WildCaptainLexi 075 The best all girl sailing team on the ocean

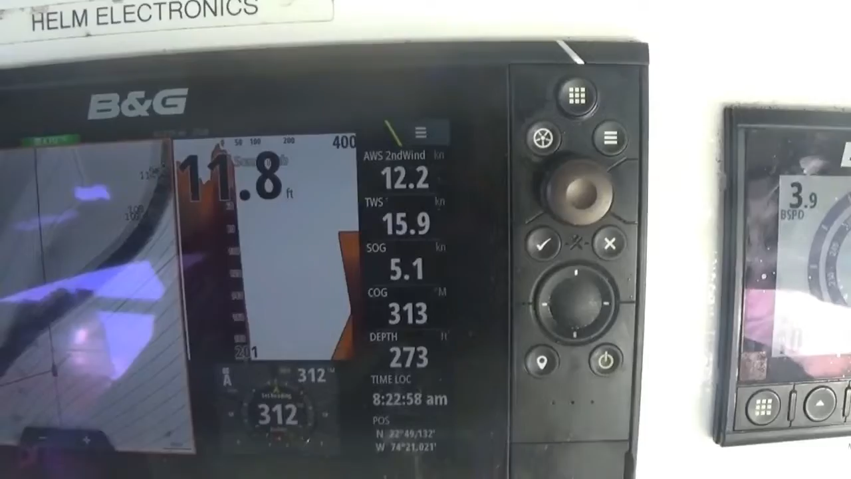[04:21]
station the instrument panel you can see we're going five knots with double reefed Maine only and our depth is over 300 so we don't have to worry about reefs but
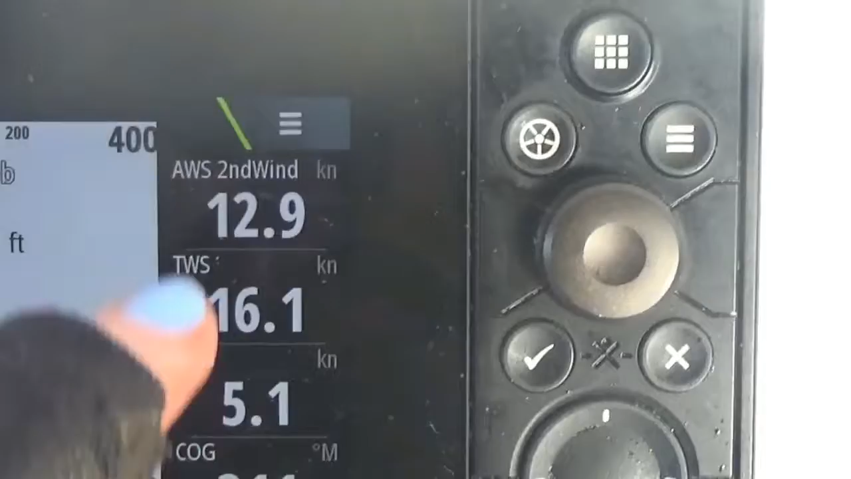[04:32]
I changed the top here I've decided I want to know and see the apparent wind speed
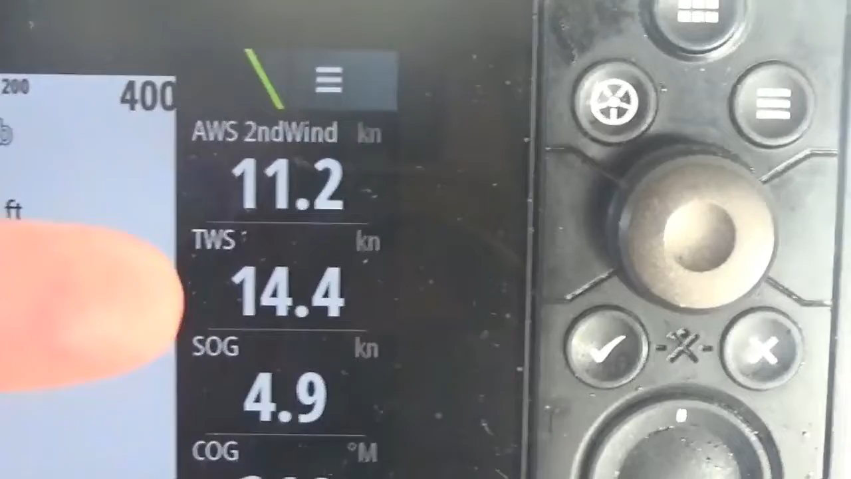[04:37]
and the true wind speed so I can always be looking at the difference between the two that way when the bearings on my anenometer begin to fail I'll have an indication that
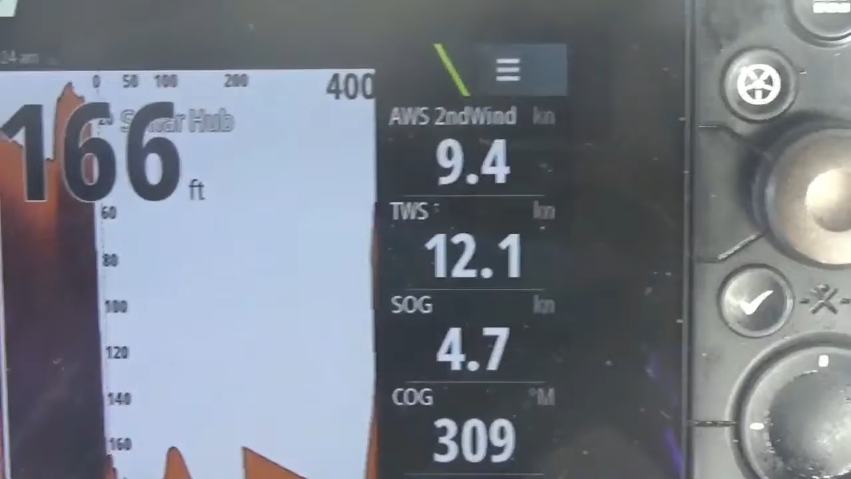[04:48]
On screen: depth 166 ft
something's going wrong and it's very interesting to see the difference between
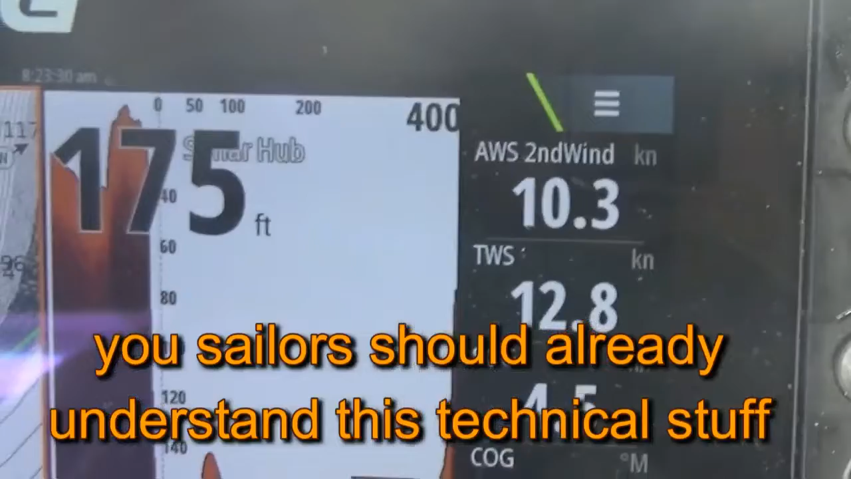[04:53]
On screen: depth 175 ft
true wind speed and apparent wind speed I expect you experienced
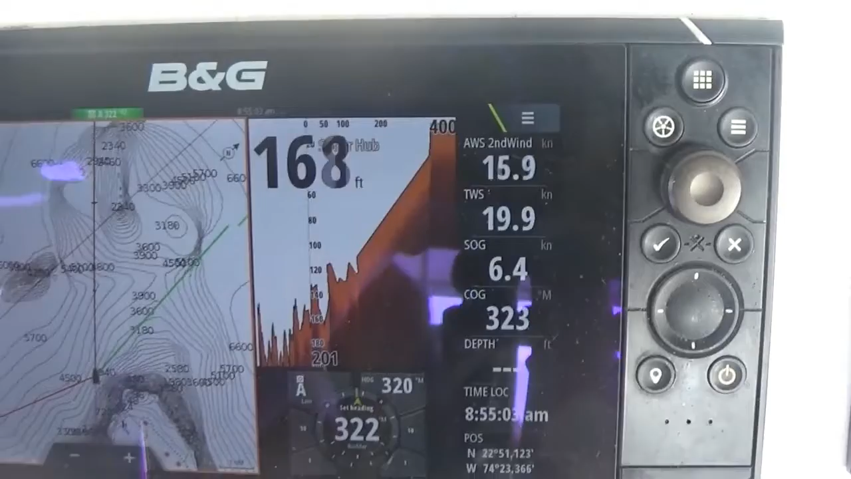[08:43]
On screen: depth 168 ft
you can see that wild child's a happy girl we're sailing along in sporty conditions
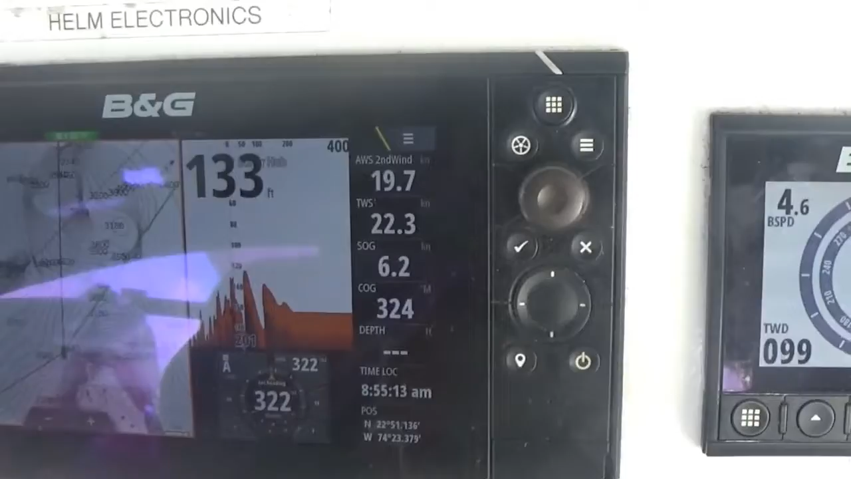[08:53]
On screen: depth 133 ft
sustained over 20 knots of wind speed we're doing 6.4 knots and we're on a
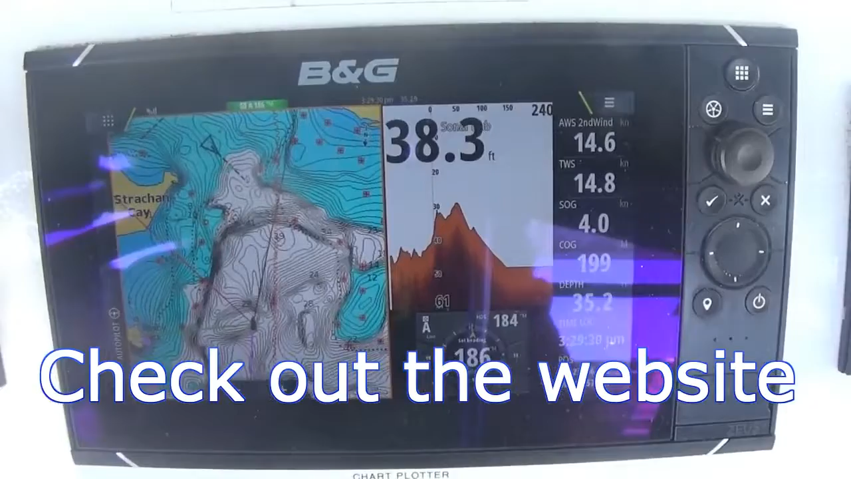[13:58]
the chip for the chart and my chart plotter is static and it's from four years ago and